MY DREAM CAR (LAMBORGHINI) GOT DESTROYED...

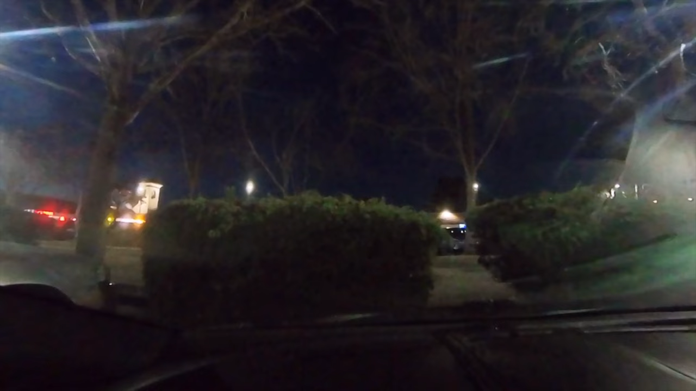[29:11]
Unfortunately, visibility is not the greatest. We got this minivan coming out, I guess, so I'll wait for them. But we need to